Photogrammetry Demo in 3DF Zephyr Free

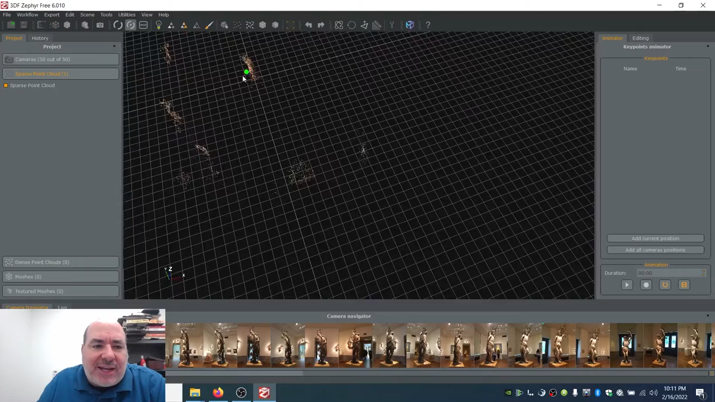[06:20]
It did. It got a lot more than that. It actually saw objects in the background. Every object knows it didn't get the walls because the walls are plain white. So I didn't know how to geometrically align those because there's nothing to grab onto. But every background sculpture that when multiple images saw it, they actually created those sculptures as well. So you actually have a map of the entire room. Look at that. Now you have the entire room, but this is a doorway that leads out to another room.
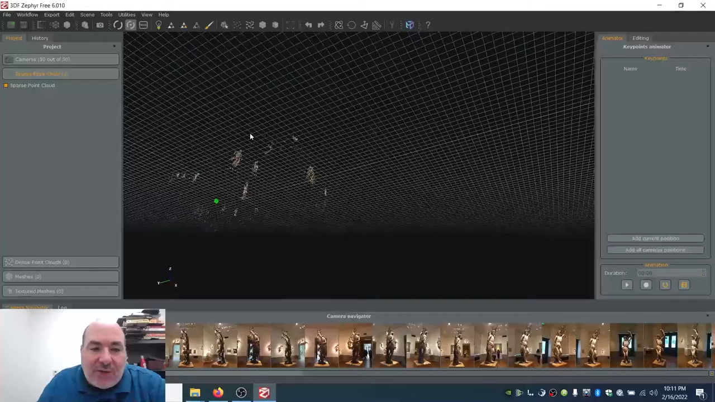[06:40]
And you can see all that as well. So we could, if we wanted to, you know, look at the ceiling. Look at all that data there. It's amazing how much data is here. But this data is really not about the room yet. This data is really about the fact that this is the data that shows you how the cameras have been aligned. So there they are, the sparse cloud and the cameras. Now, one of the things that I could do at this point, if I wanted to, is I could eliminate some of this sparse cloud data. I'm actually not going to. I'm going to show you what happens.
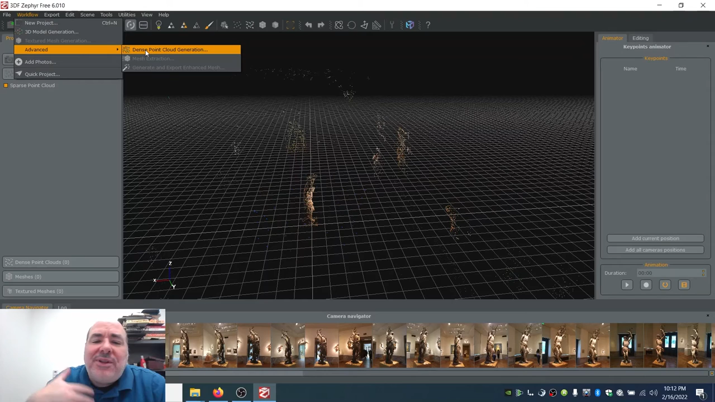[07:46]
I'm literally going step by step. And again, the automated mode does it all at once. But this is an educational video. I want you to see each step along the way. Now, when I do this, it's going to say, excuse me, which cameras, obviously, the 50 cameras I've already created.
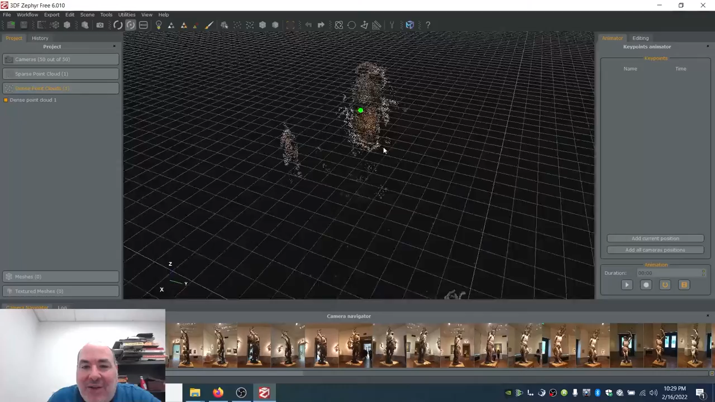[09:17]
And there it is. And if I click and I zoom in, you can see just how much data there is. Isn't that beautiful? And look behind you. Look at all of that. So all those other sculptures were captured in the room. Look at that. I love this.
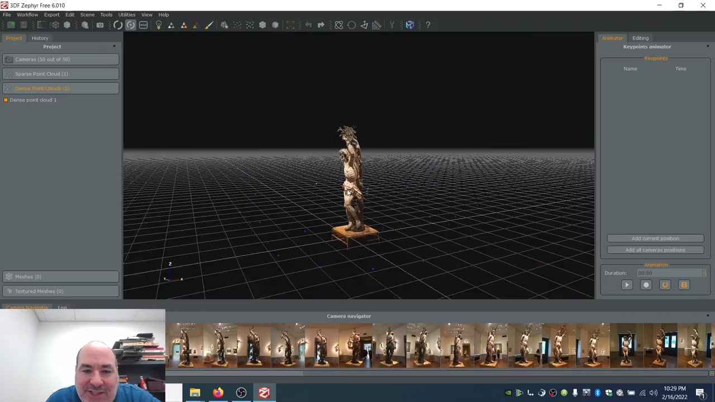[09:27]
Look how much data. And this is just, again, a cloud of data.
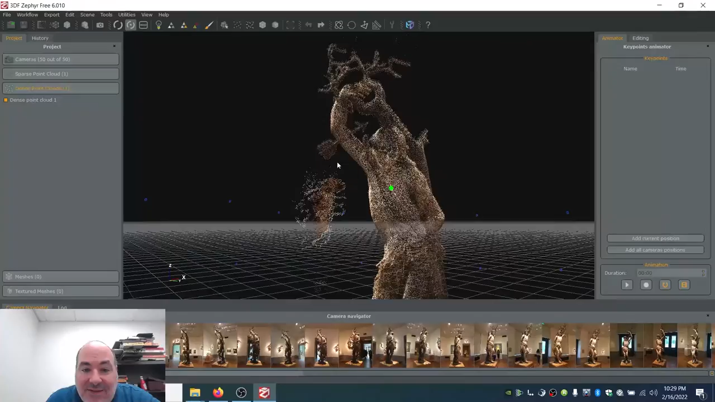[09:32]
Look at that. Look at that data cloud. And again, I went for the ultra high res version.
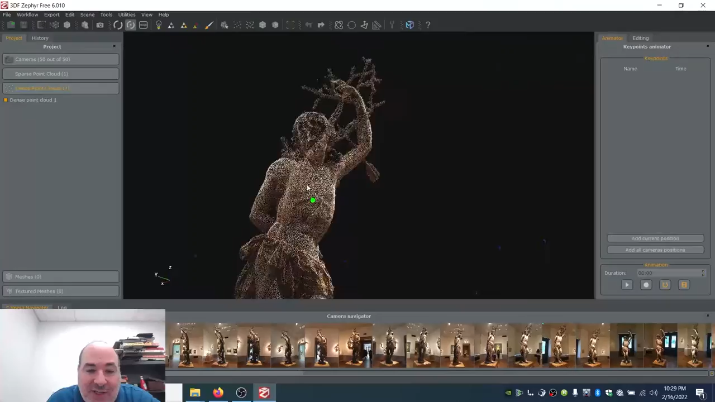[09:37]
And I do not regret it at all. So what's the next step? Well, and let me look at that.
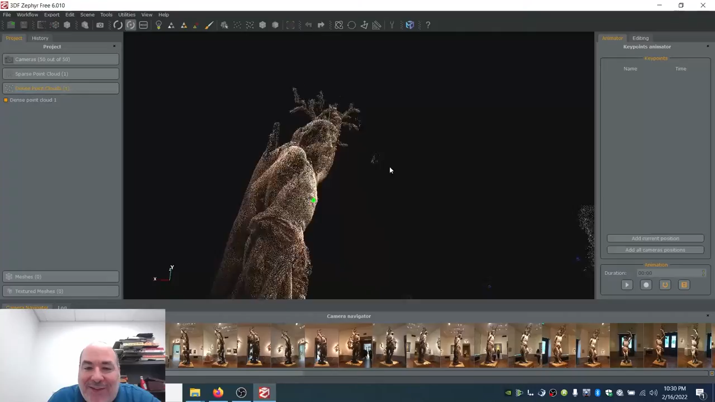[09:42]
Look at the ceiling. Look at the floor. Well, the next step is I could look at the base. I just, I love it when it comes together. And I can turn off the dense point cloud. And I can turn on the sparse point cloud. And you can really see the difference between the two. I mean, there it is.
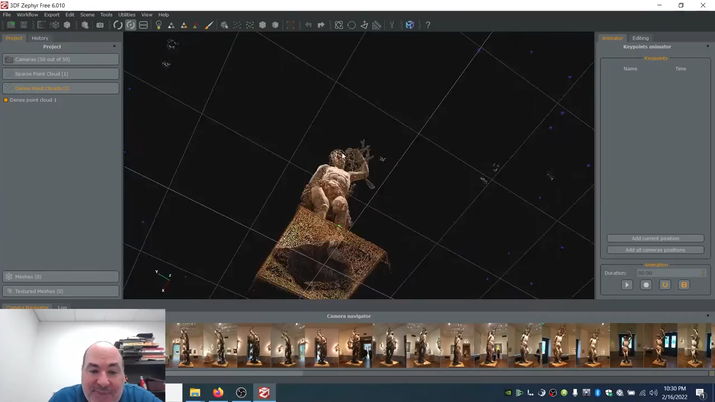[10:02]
That's so much data. There's going to be some holes. Obviously, we didn't get the bottom. You didn't get the very, very top. But this is really, really good. So what's the next step? So we align the cameras. And we have the sparse cloud. And we have the dense cloud. Well, now we need to turn the cloud into a mesh. Connect the dots. So we come over to workflow. And I, you know, so I keep going to advance. And I'm doing that on purpose, because I want to do it slowly. And I'm going to do mesh extraction. And when I do that, it's going to go, all right, I'll make a mesh. But from what?
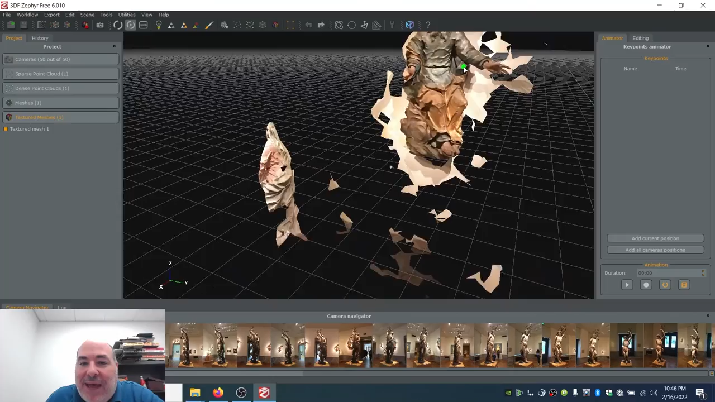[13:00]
It made this model in the background from the pictures in the background. I mean, that's obviously not great. But I mean, it's great considering that this was not the subject of any of the photos.
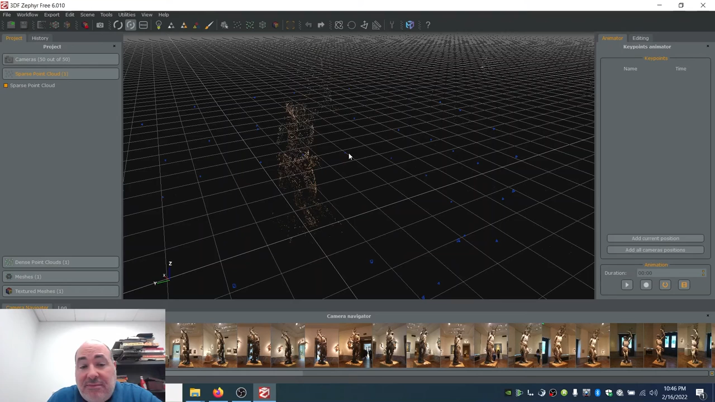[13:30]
And I don't need to back up that far. Let me back up the dense cloud.
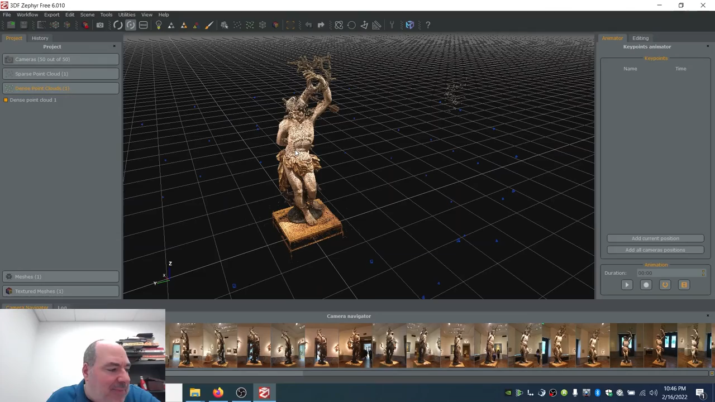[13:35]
And if I back up to the dense cloud, I can make a decision about what it is that I want to keep.
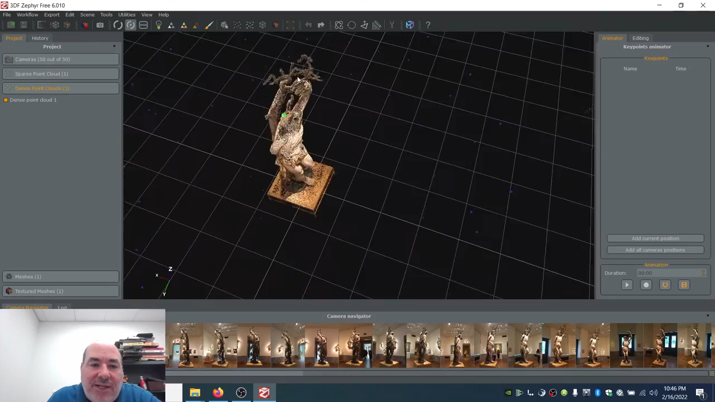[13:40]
So what I'm going to do, and boy, there is data here. What I'm going to do is I'm going to, and everyone's going to laugh at me because I could be doing this so much more elegantly. But I'm going to do it nice and slow. I'm going to come over here to